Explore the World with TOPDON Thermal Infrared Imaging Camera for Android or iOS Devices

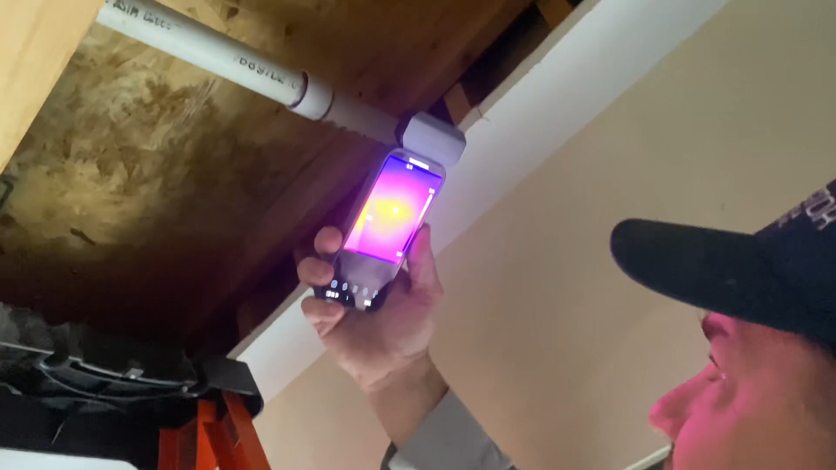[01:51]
and it appears that everything is dry
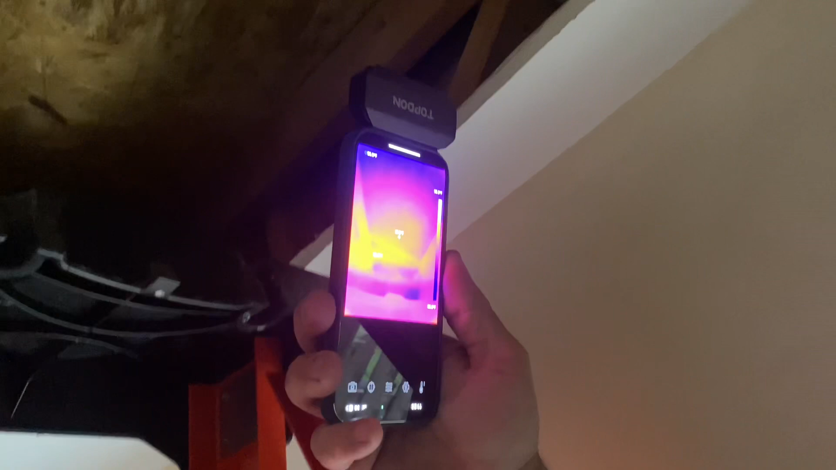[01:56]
we would see a darker spot right say for example
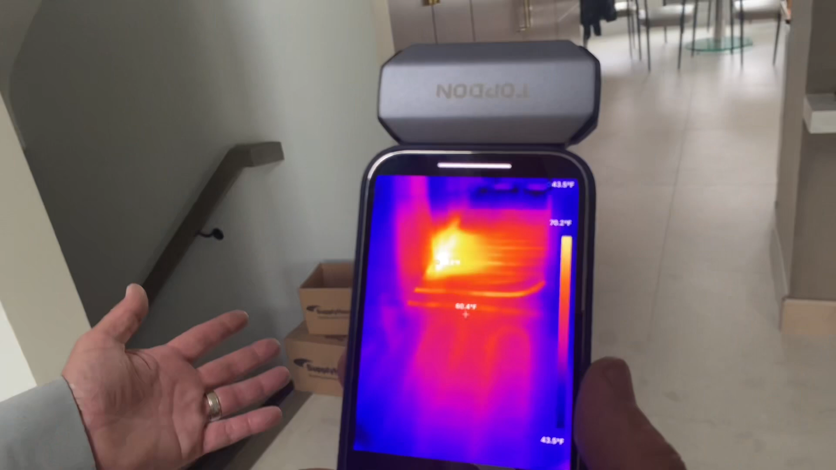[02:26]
on a radiant heat surface call where we want to verify the installation of the
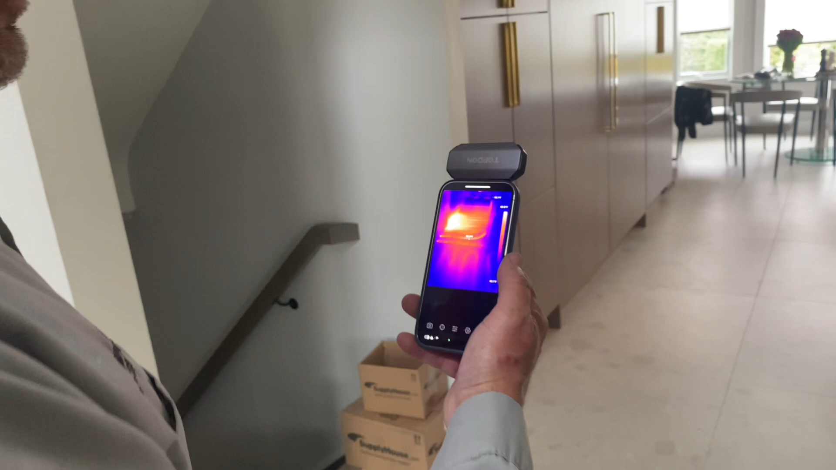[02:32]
tubing that's in the floor we're going to see we have a hot spot under the double freezer and
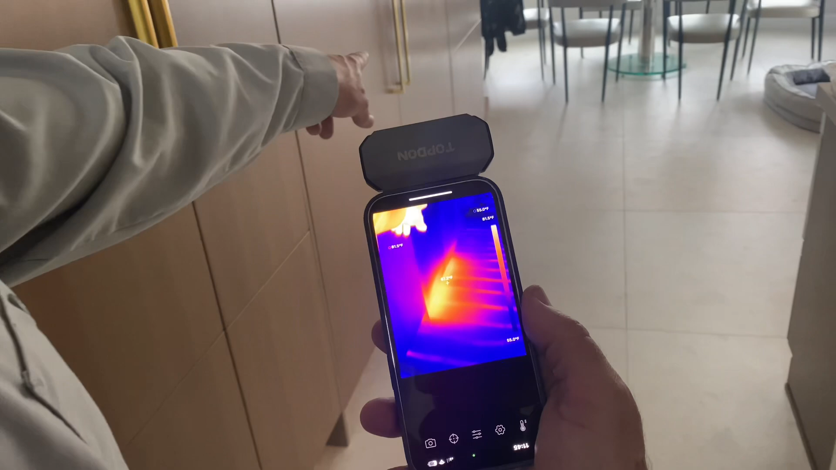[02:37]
fridge but if you notice the red lines in the floor that's our hydronic
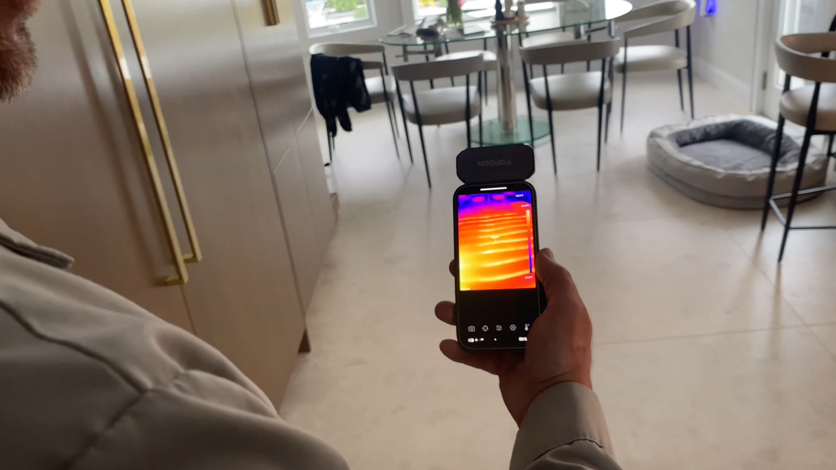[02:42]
in-floor reading heating system and you can see those perfectly lined
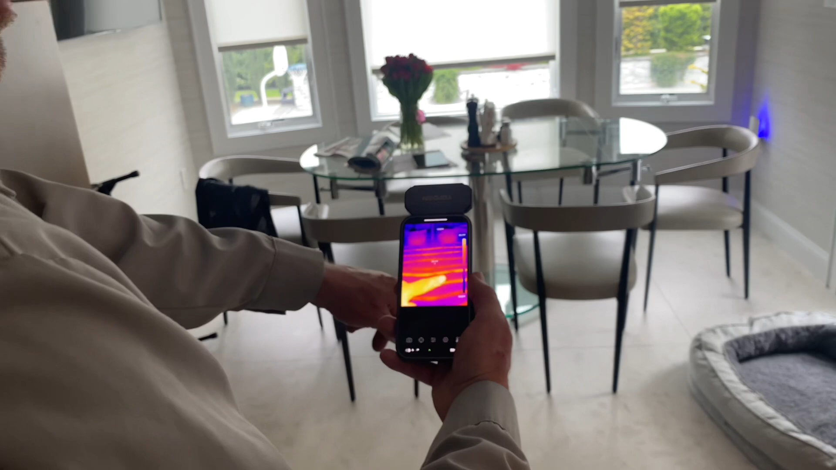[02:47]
lines right there those are all water hot water going through each line and we'll continue
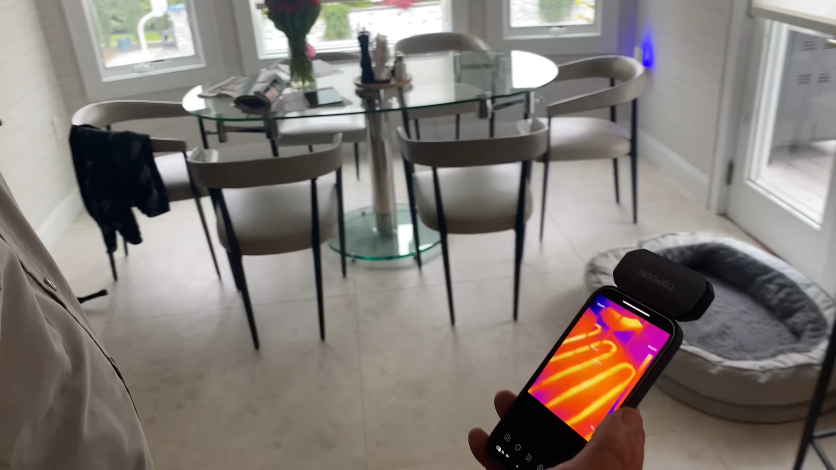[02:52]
that one over there let's go back around